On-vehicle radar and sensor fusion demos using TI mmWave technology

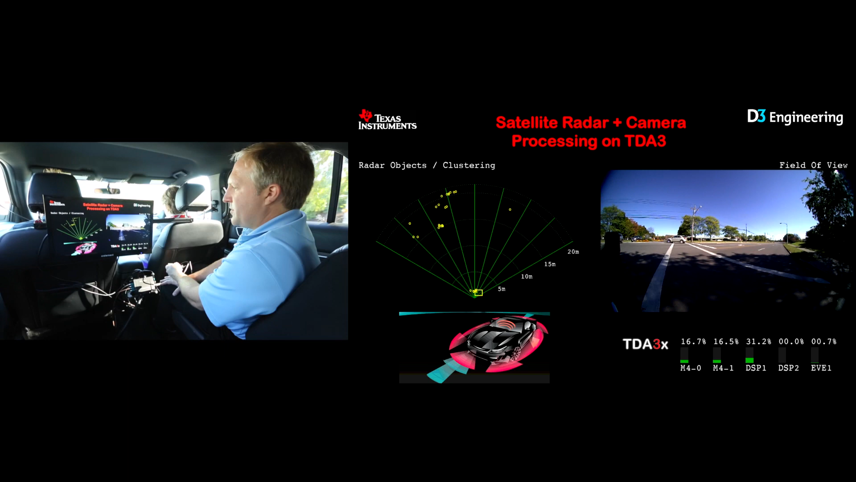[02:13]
This is our satellite configuration set up for about 40 meters power, and we're showing about 20 meters power on the screen here. As we approach this intersection here, you'll start to see some of the other vehicles and cars in the scene.
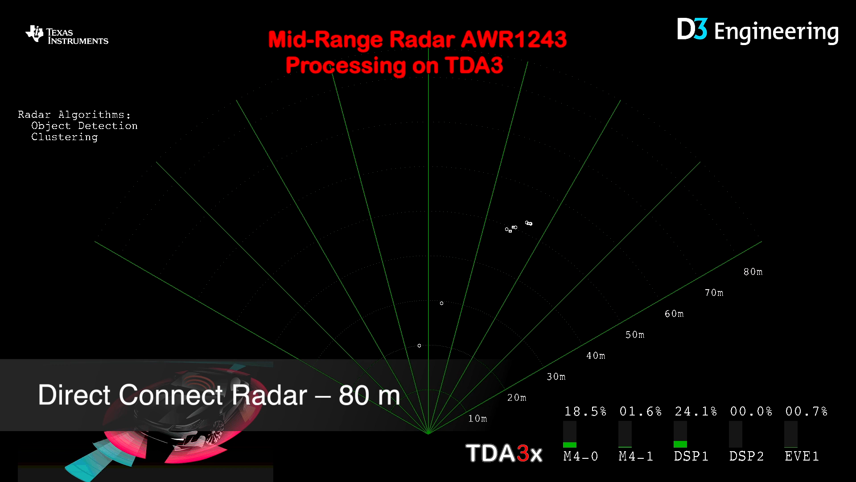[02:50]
So this vehicle over in the corner here is appearing as a group of white dots here. And you can see traffic going across in front of the intersection up there. If I switch to our direct connect unit, which is actually set for a little bit higher power, you can see actually further out in the scene, so additional static objects across the street up there. And you'll see the traffic going through the scene here. So you can see the cars turning in front of us here and the traffic going by in both lanes.
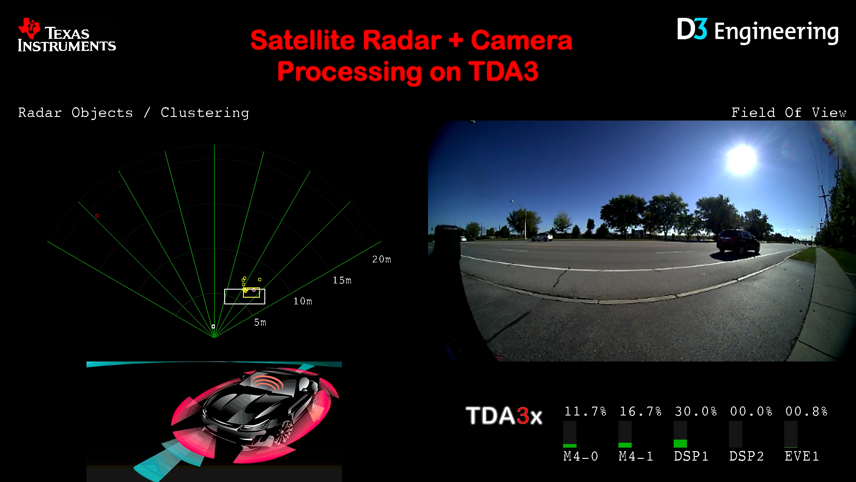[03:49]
So you can supplement the radar data with the visible data or the visible data with the radar data. A good example would be if you're driving, say, down a road and there's an object on the side of the road and the radar identifies it. Now that object could be an animal. It could be a person. It could be a fire hydrant. You may want to have the car do different things based on what that object is, and now you can supplement that with some visible data and actually classify the object. Vice versa, if you're in a scenario where, say, you have some fog or some snow and the visible camera isn't seeing very well,
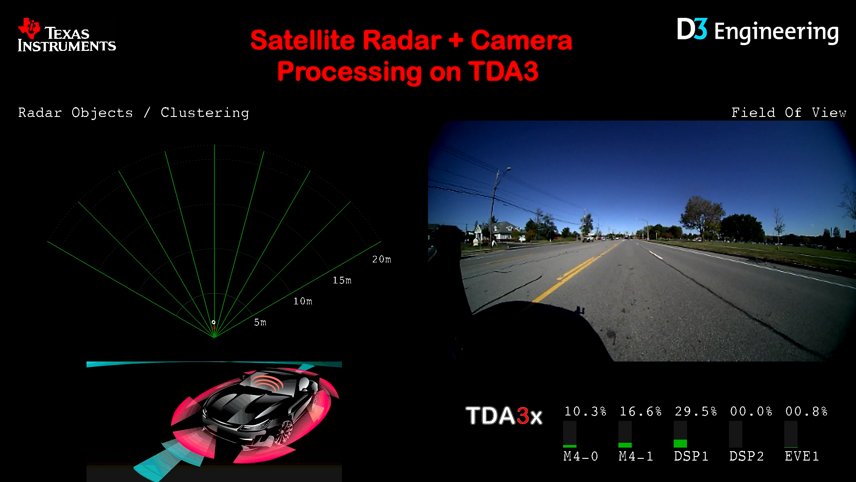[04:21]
you can definitely tell that there's an object there and avoid it with the radar data. And that's kind of the basis and the premises for a fusion, a radar fusion system.